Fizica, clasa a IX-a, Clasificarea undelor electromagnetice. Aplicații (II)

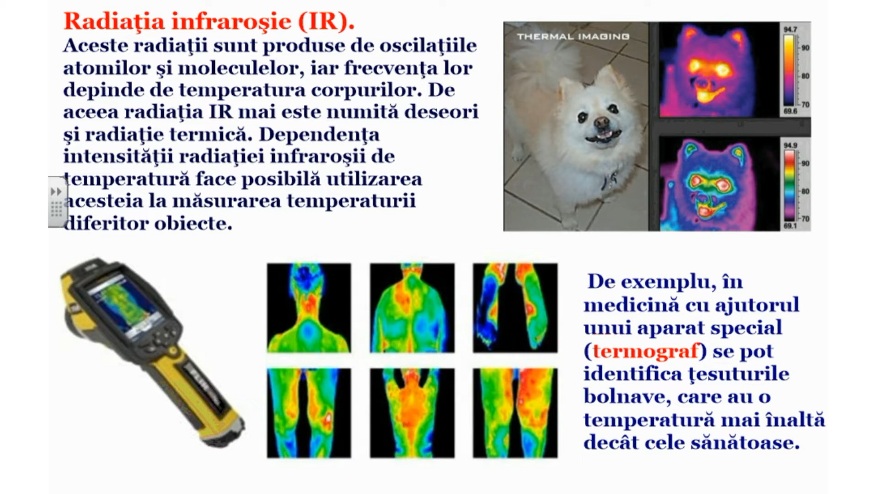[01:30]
Dependența intensității radiației infraroșe de temperatură face posibilă utilizarea acesteia la măsurarea temperaturii diferitor obiecte. De exemplu, în medicină, cu ajutorul unui aparat special, termograf, se pot identifica țesuturile bolnave, care au o temperatură mai înaltă decât cele sănătoase. Radiațiile infraroșii detectate sub formă de căldură, domeniul de frecvență de la 30 la 11 până la 40 la 14 Hz, corpurile calde emită radiații infraroșii pentru spectru continuu. Corpul omenesc emite radiații infraroșii de la 3000 nanometri, având un maxim al emisiei în jur de 10.000 nanometri.
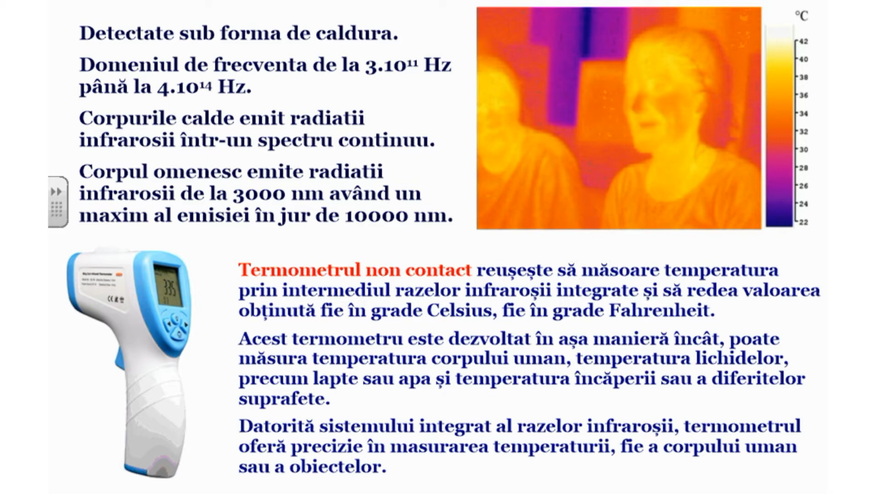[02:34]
Datorită sistemului integrat al razelor infraroșe, termometrul oferă precizie în măsurarea temperaturii, fie a corpului uman sau a obiectului. Alte domenii de aplicații ale radiațiilor infraroșe. Telecomanda, imaginea corpului uman, despre care am vorbit anterior, informații obținute prin sateliți în domeniul infraroșu,
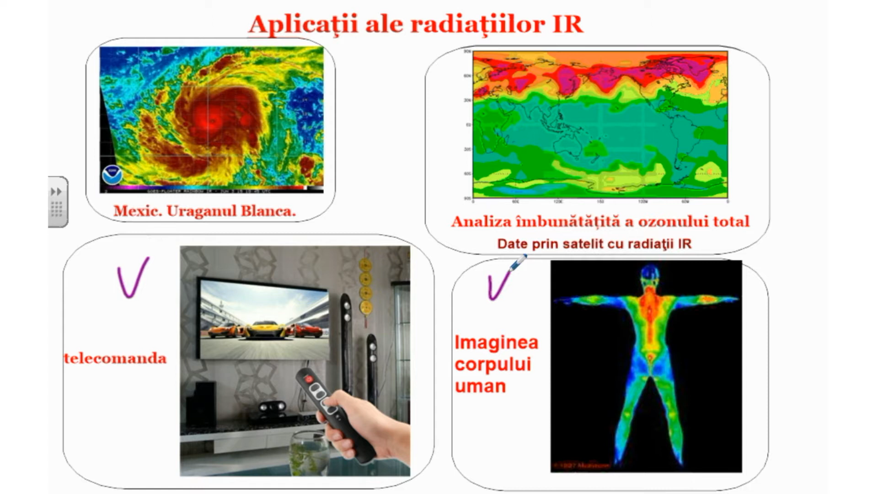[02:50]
de exemplu, starea unui uragan, de exemplu uraganul Blanca din Mexic, sau analiza îmbunătățită a ozonului total.